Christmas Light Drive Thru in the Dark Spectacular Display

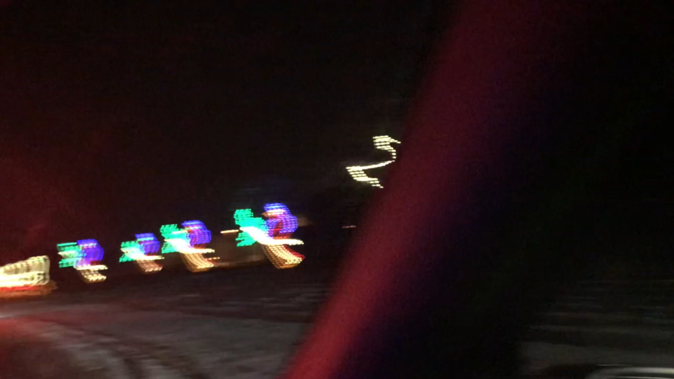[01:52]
And then it's on that side. Three French and... Four... Three French and... Four what?